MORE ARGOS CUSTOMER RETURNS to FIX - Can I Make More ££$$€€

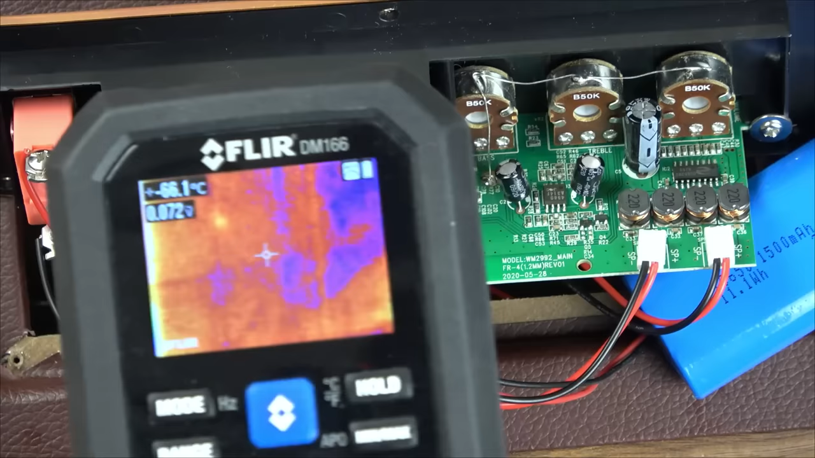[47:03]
right now what we got going on here don't worry about reflections
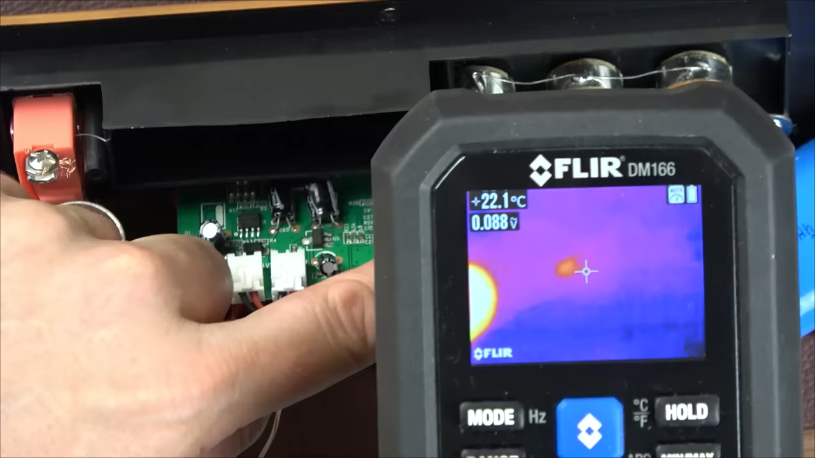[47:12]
On screen: spot 22.1°C
now let me put my finger in see the problem is when I put my finger in you see how cold the board is sometimes you can see things get warm but then when you put your finger in you realise how cold it is well okay well there is
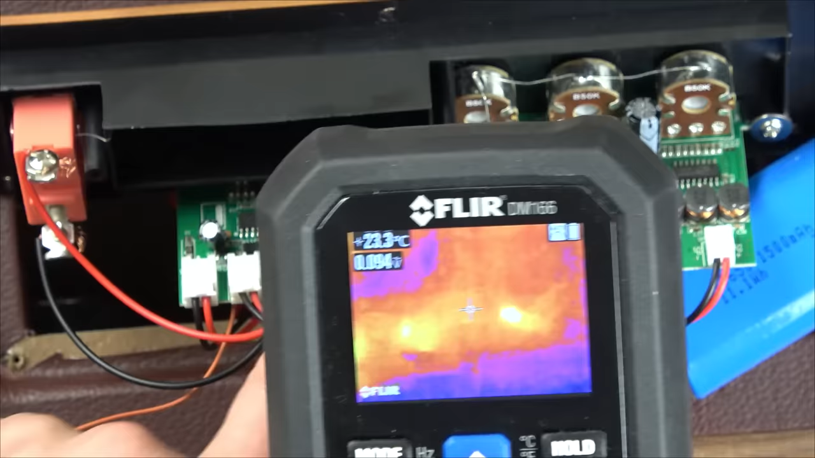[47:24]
On screen: spot 23.3°C
that looks normal and this one is lighting up this one here the operational amplifier but again I wouldn't say that's overly hot it's 29 degrees everything else looks fine and this is lighting up a little bit isn't it